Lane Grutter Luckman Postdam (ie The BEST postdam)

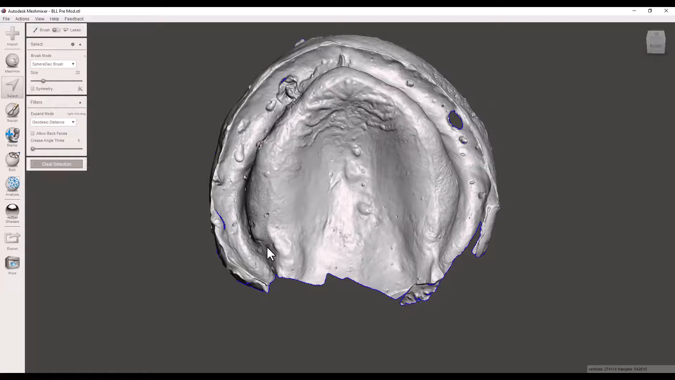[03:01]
Click the left mouse button and I find it easier to start from the midpoint right below the rugae.
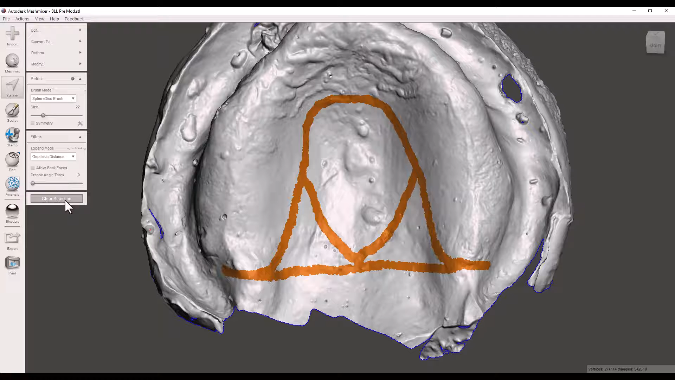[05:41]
Clear selection here. Now let's see if I make something simplified here or not. B to simplify that.
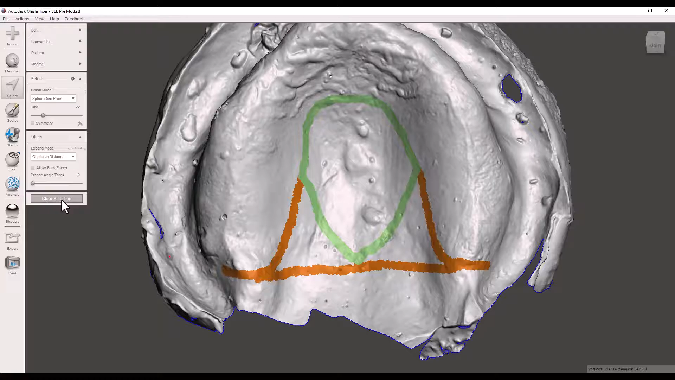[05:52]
Not quite loving it. Let's see what it does here. Good. But what we'll do here is let's first, you know, make this piece right here a little bit more. Let's actually simplify this piece a little bit more here. B. Let's see where is it not happy at here.
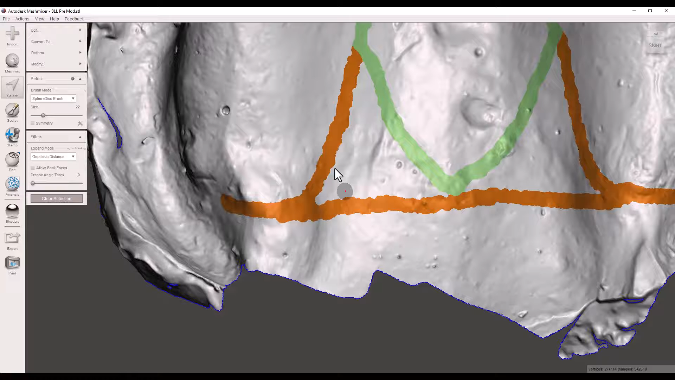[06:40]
It's not going to we want to do later on for modifying the models. And you'll see what I mean in a second. Because if we didn't do it make it red like that we wouldn't actually be able to make it intrude and extrude. So next we want to do is we're going to want to extrude the green pieces. So hit select. Double click the interior of that. Double click the green and let's edit. Extrude. And let's do it by let's say we want to do an offset of 0.33. Perfect. And you can see right here there's a little suction cup here.
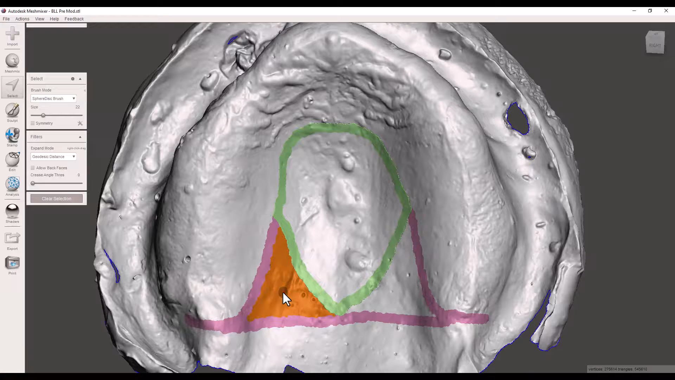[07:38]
Double click. Edit. Extrude. Negative. Negative. One. Perfect. Wonderful, wonderful, wonderful. Accept.
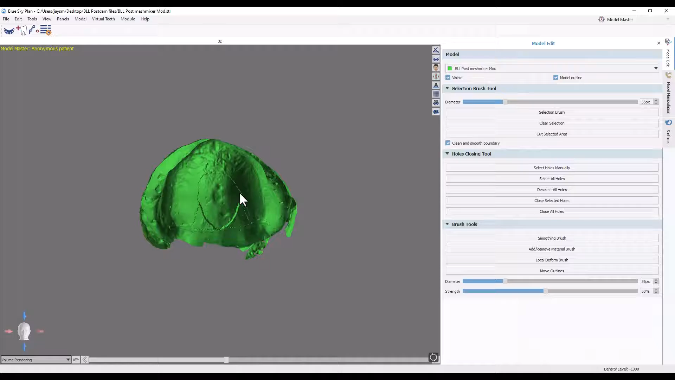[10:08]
I always skip alignment for these things that way if you ever need to play with the files later on you can always easily work with them.
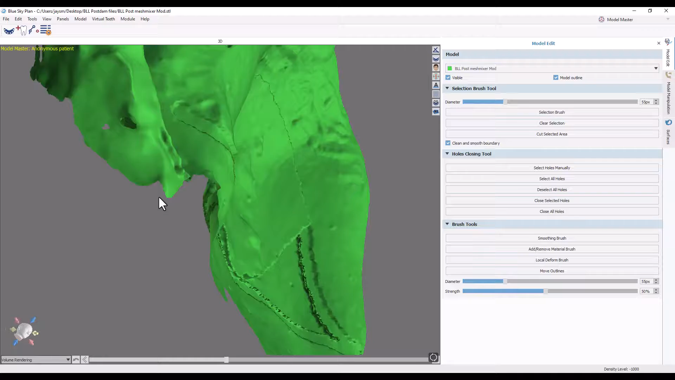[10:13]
And then we're just going to smooth these things out right here. Especially on these lines don't mess with, maybe we'll mesh with this line just a little bit here just to make things look a little prettier. Don't mesh with them too much.
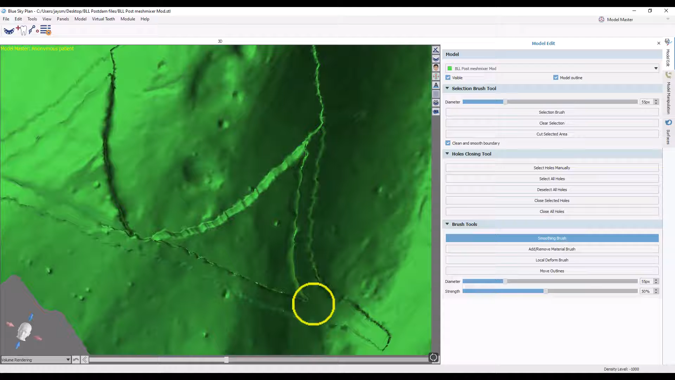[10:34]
If you want to take a handpiece honestly probably some of this stuff I'd probably take a handpiece to it after I print it out. That would probably be the easiest way to smooth it the easiest way honestly.
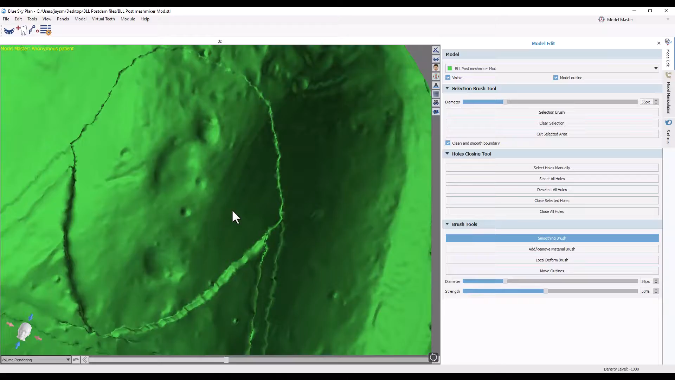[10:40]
But yeah. Now I've got a posterior, I mean a posterior palatal seal.
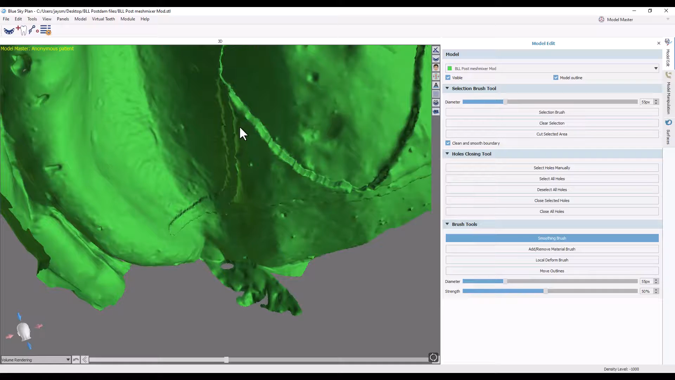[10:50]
I guess a palatal seal that looks pretty nice right there honestly.
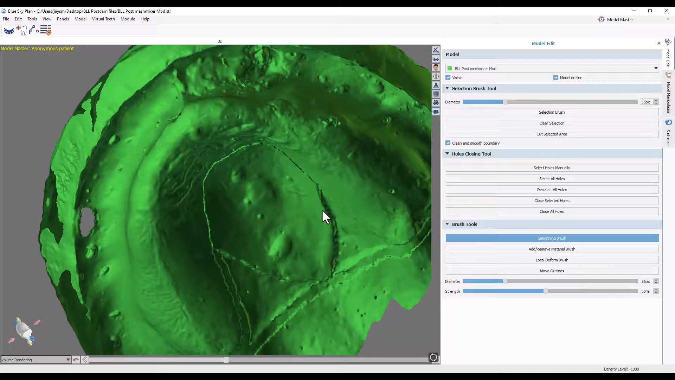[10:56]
And that right there is how you make what I'm calling the Grutter Lane Luckman Post Dam.